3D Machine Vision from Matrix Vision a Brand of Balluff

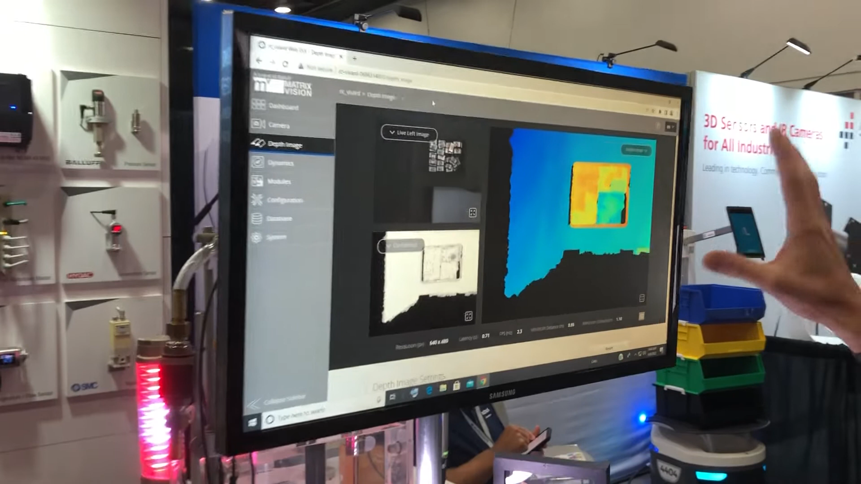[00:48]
menu it can be done directly in the browser you can
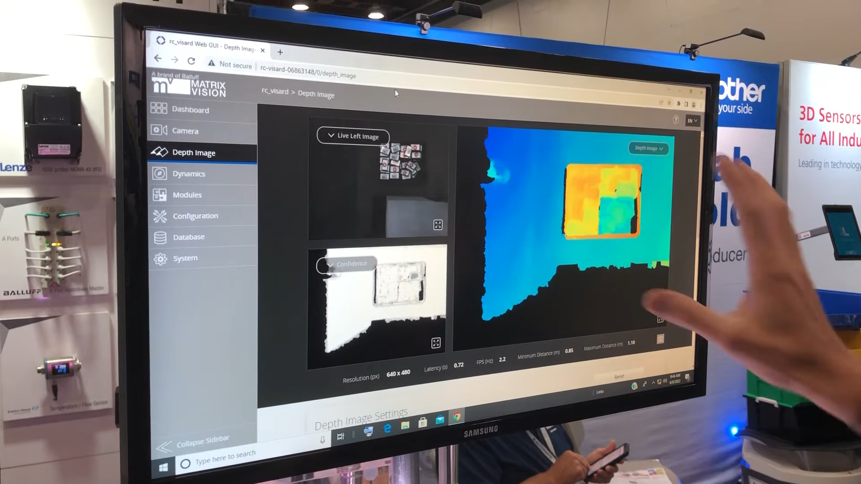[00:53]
see here the live image and see also that image and
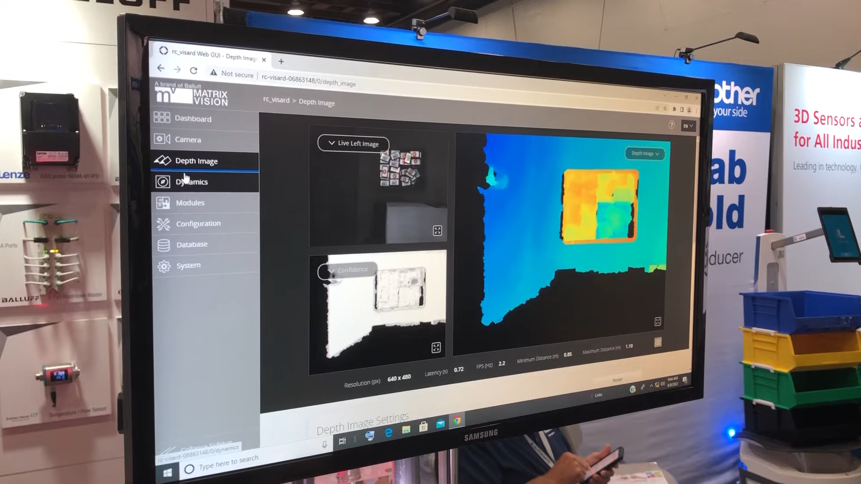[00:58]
there are many different modules which you can pick and
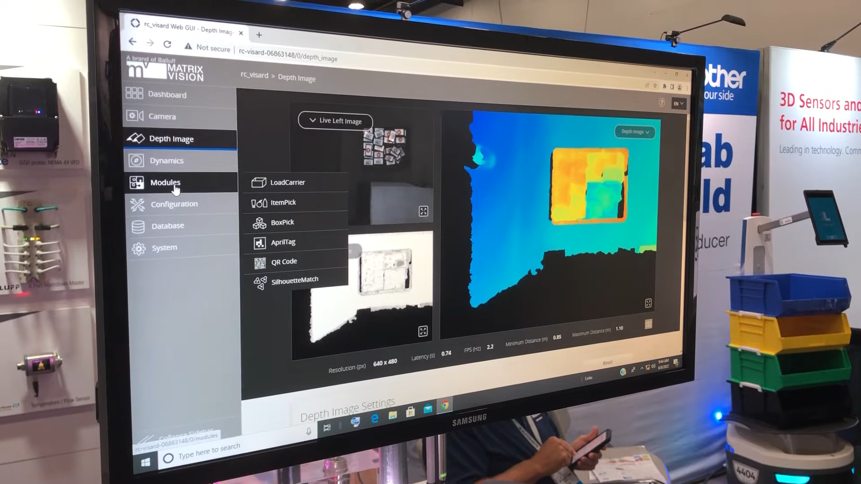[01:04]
choose for your application I will just show you in